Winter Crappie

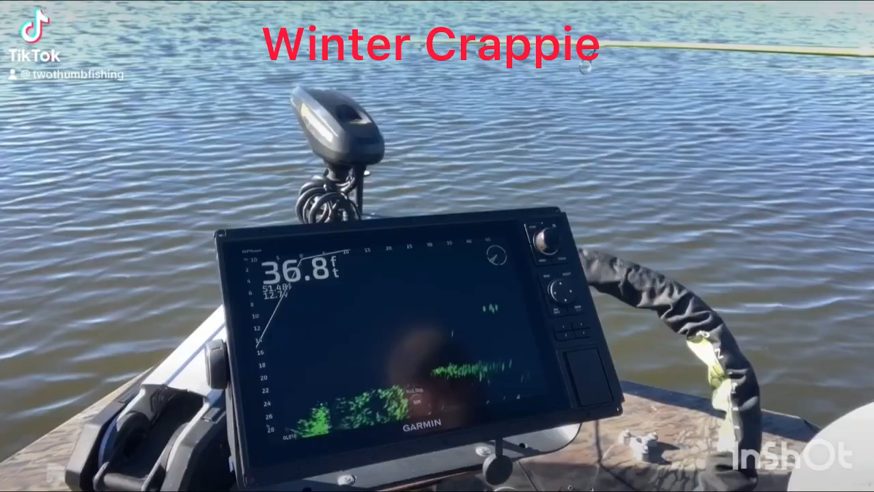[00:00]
On screen: depth 36.8 ft
All right, y'all see him right there. See if I can talk one of them into biting. I don't know if they're swimming. That's one here at 15 foot. That might be the easier one. He seems to be sitting still for the moment.
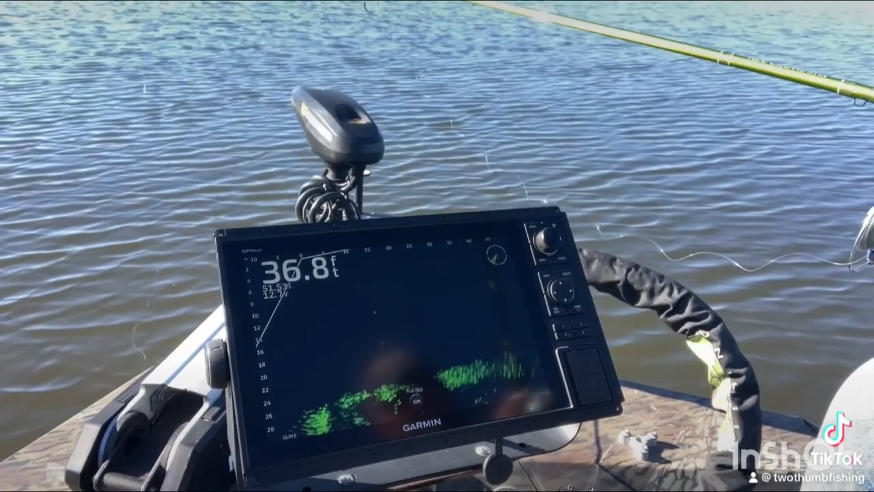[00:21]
On screen: depth 36.8 ft
All right, now. I know you see it.
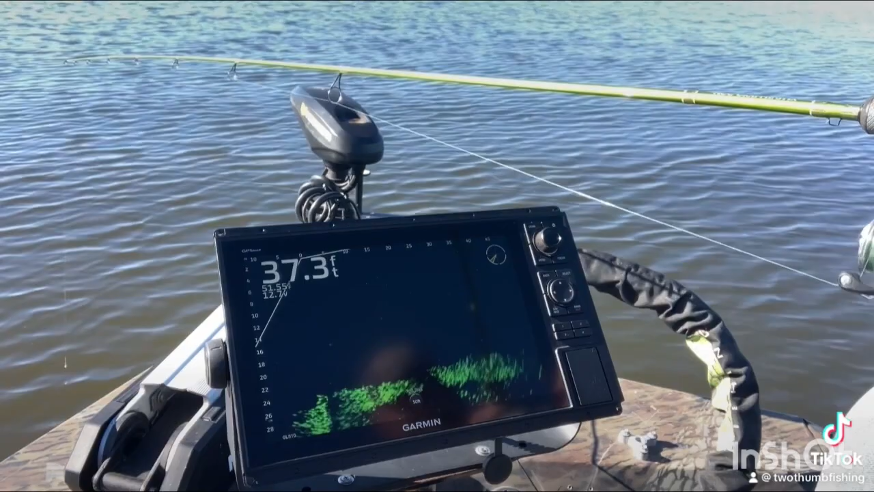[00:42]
On screen: depth 37.3 ft
You want it? He wants it. Yep, he wants it. He wants it.